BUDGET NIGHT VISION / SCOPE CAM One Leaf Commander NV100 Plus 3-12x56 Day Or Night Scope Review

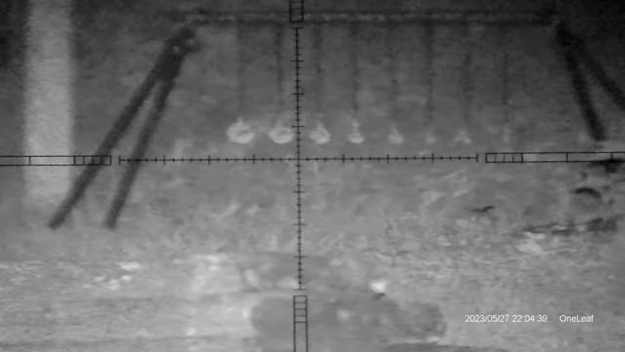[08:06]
That's the 50-yard KYL. It's pretty dark out here right now. But let's try and clear this KYL. Okay.
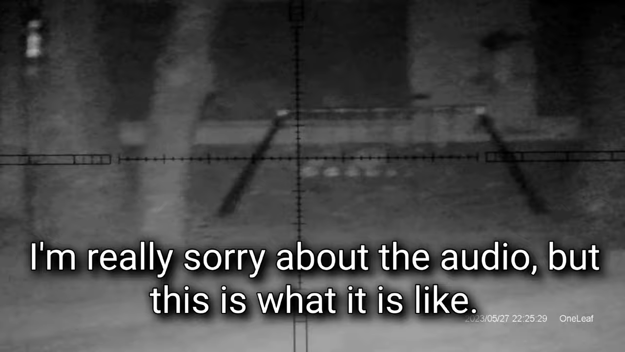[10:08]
hitting even that large one at 100 yards.
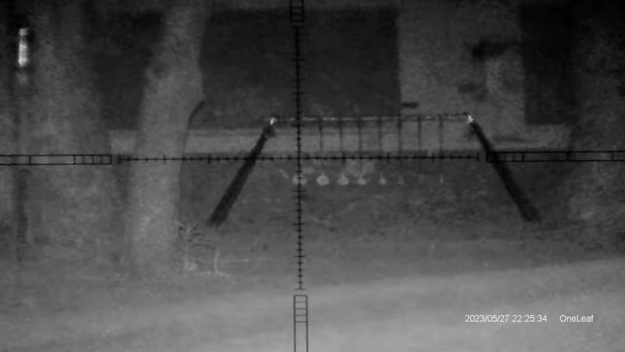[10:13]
I mean, that's the size of the head of a bunny, you know. That's a dead bunny. Last but not least, I want to show you the one-leaf monocular on a tractoric.